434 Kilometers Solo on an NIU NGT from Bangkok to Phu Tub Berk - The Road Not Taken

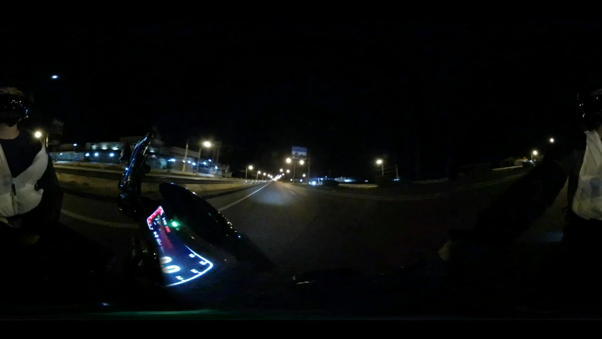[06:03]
I started off again around 6 p.m. The road condition for this part of the journey was the worst. There were a lot of potholes that aren't friendly to 12 inches wheel.
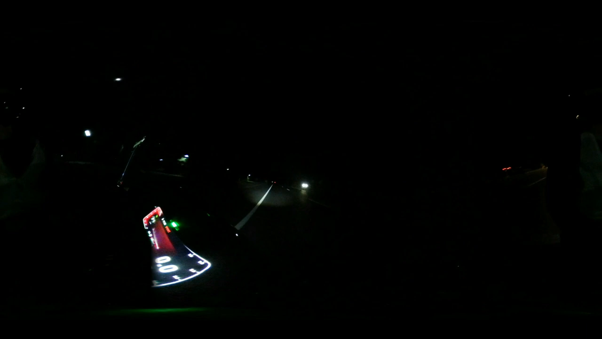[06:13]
The good thing about NGT is that bright LED headlight, which helps to avoid some of the obstacles and potholes, especially where the road surrounding was completely dark.